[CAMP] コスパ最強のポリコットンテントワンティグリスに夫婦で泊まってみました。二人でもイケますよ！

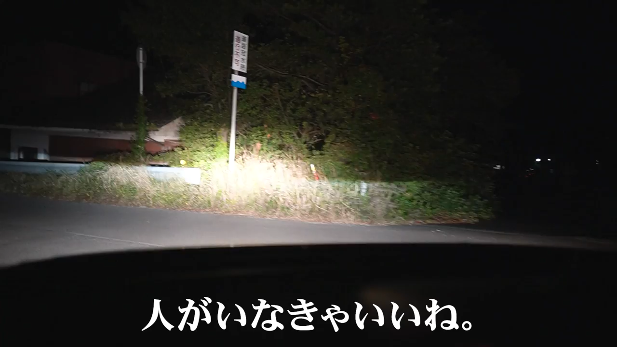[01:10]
こんな夜遅くに来てるから準備とかするのに人がいると迷惑になるからね、 うん、どう？ どう？
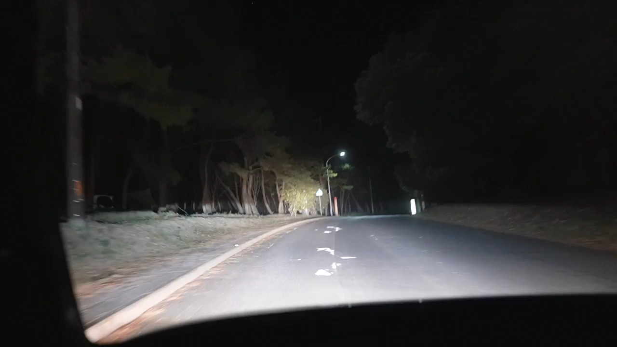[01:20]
うん、風が止んだらね。 あ、人いるじゃん。あ、結構いるよ。マジか。いるよ。やっぱいるんだね。